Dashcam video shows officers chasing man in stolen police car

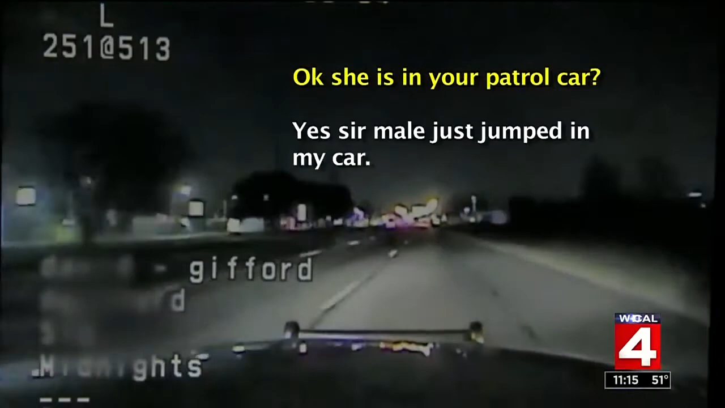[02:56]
Uh, male just jumped in my car. Shania asked him why.